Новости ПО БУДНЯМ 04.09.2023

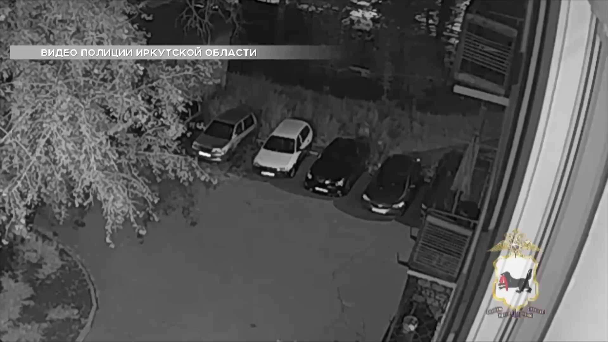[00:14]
Двое подростков в Иркутске подожгли машину. Действия юных пироманов попали в объектив камеры видеонаблюдения. В том числе с помощью этих кадров полицейские смогли выйти на след подозреваемых. Ими оказались парни 16 и 17 лет. Содеянным они уже сознались.
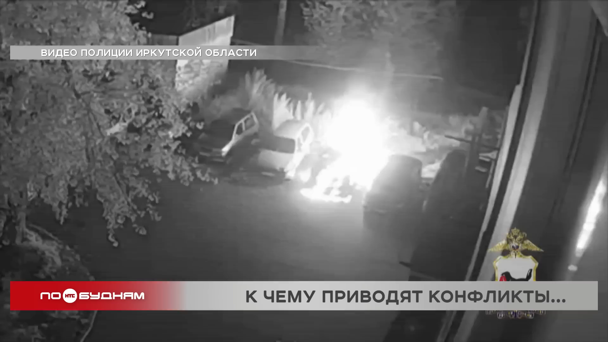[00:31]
Причиной поджога стал дорожный конфликт между владельцем машины и подростками.